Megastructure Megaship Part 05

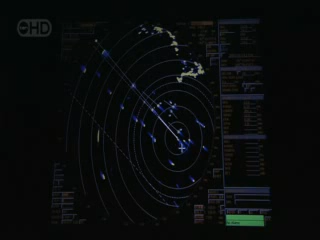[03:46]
it also becomes the Atlanta's eyes and ears. Speed 5-0, two miles, stopped.